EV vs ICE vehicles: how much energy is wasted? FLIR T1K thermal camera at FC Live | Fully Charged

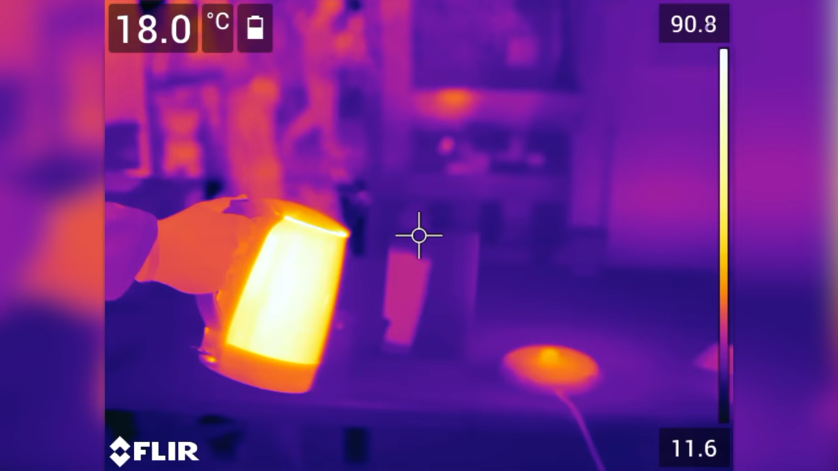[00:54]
On screen: spot 18.0°C
We can't see it. But if you've got a camera, it can show you that hidden world of heat.
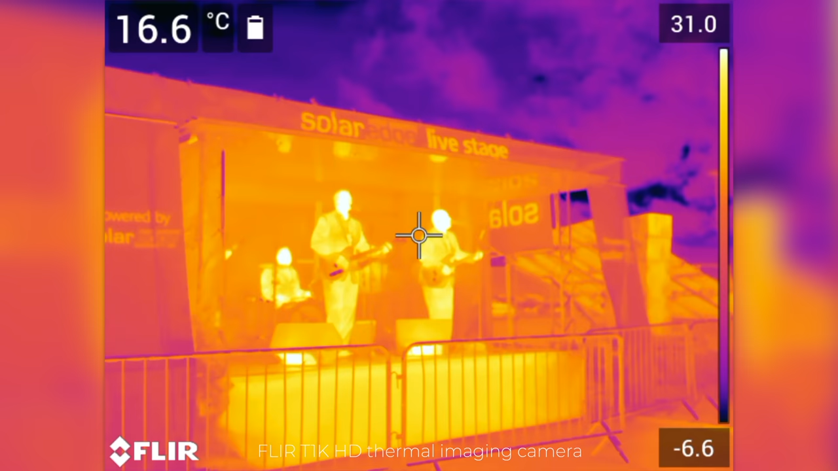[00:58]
On screen: spot 16.6°C
And just looking at everything is exciting.
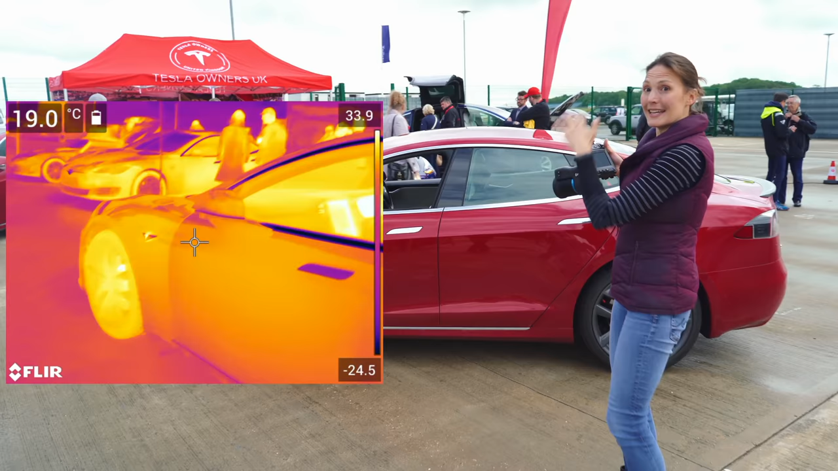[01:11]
On screen: spot 19.0°C
It's glowing. And then there's all the metal, the shiny metal bits are quite cool.
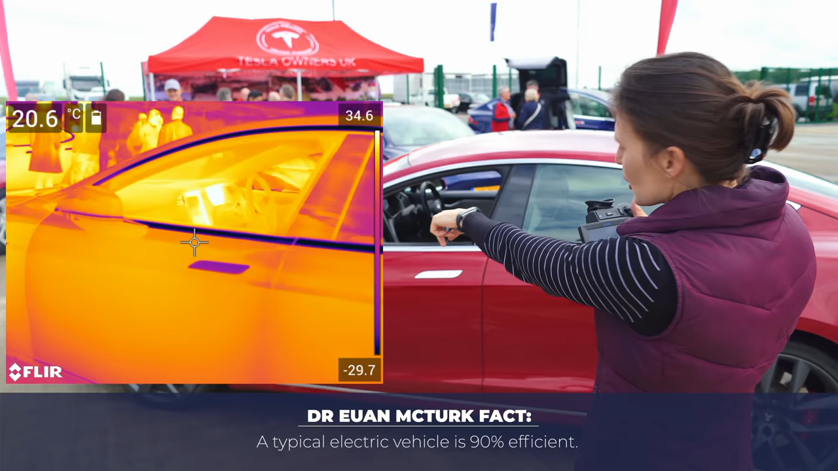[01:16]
On screen: spot 20.6°C
The tires are amazing. So if I come in here,
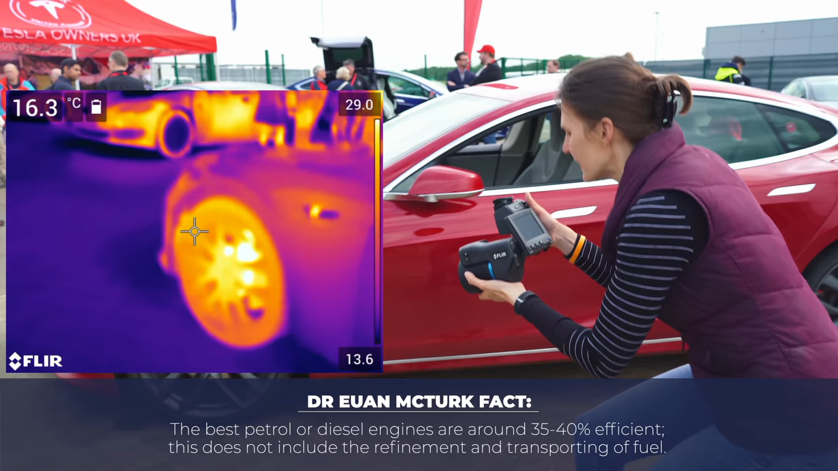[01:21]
On screen: spot 16.3°C
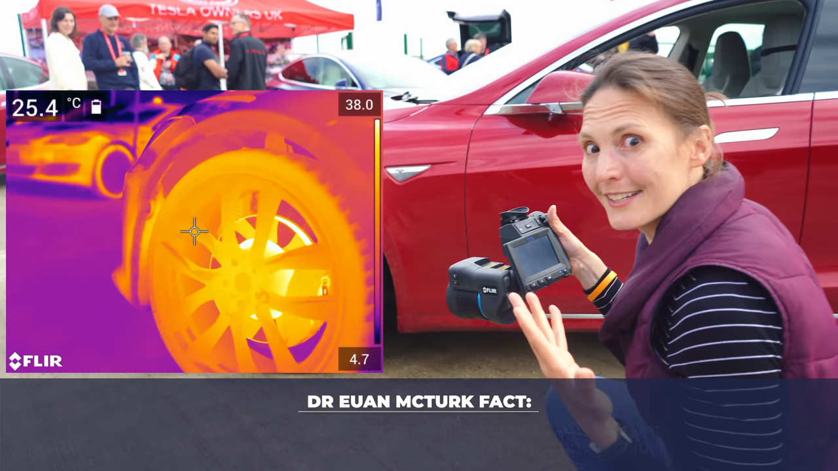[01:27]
On screen: spot 25.4°C
you can see all the internal structure inside the tyre, and you wouldn't normally look at it, but on here,
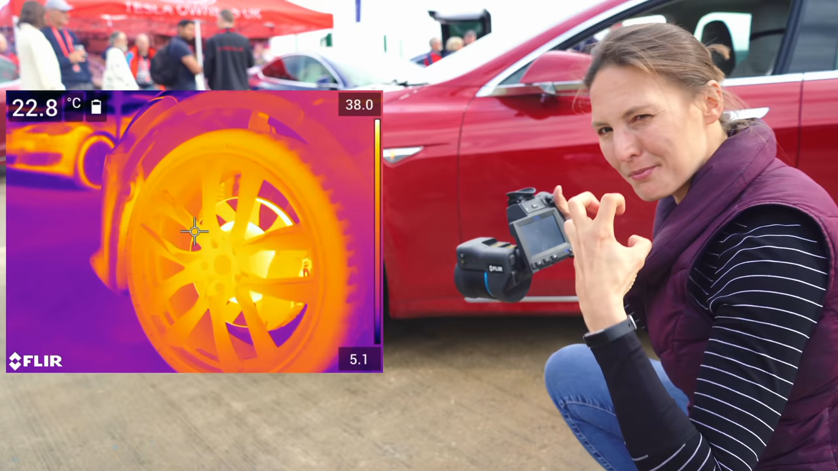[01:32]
On screen: spot 22.8°C
some bits of it are glowing brightly because they're really hot, and the rest of it is really cool around the outside. There's no hiding anything on this camera.
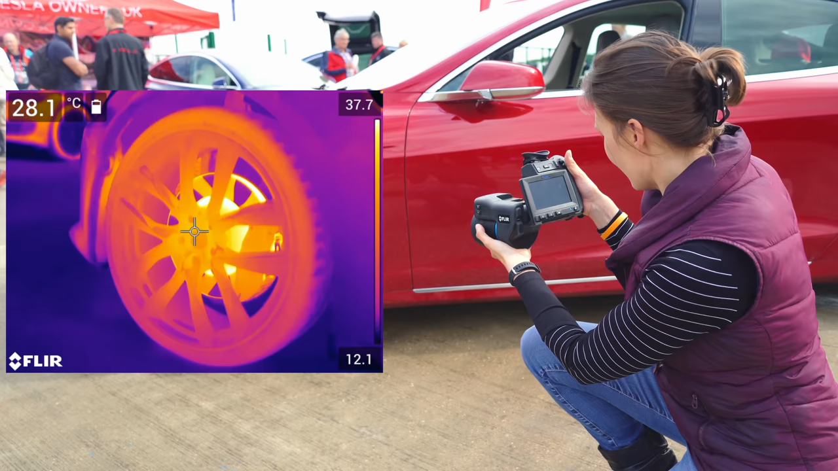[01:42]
On screen: spot 28.1°C
It's really funny because I can see the light on the side flashing there, but there's nothing on here because it's not generating any heat.
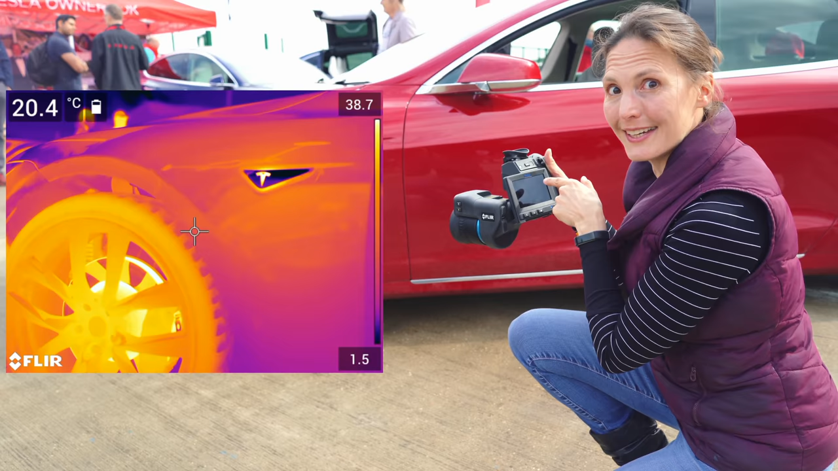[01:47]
On screen: spot 20.4°C
So we are going to take this camera out
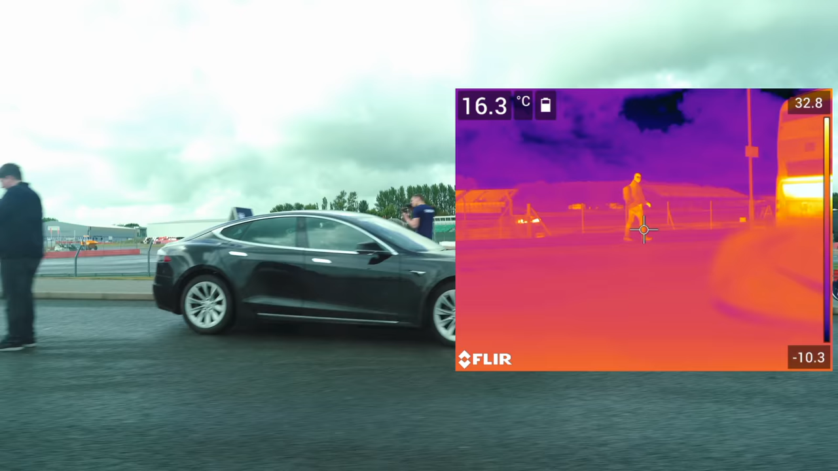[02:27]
On screen: spot 16.3°C
Oh, that car that just went past on the track.
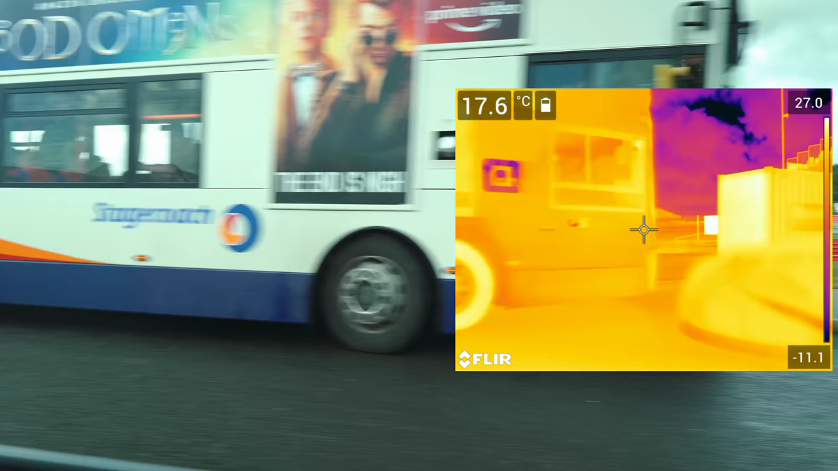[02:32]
On screen: spot 17.6°C
That is hot. And I have never said that about a car in my life.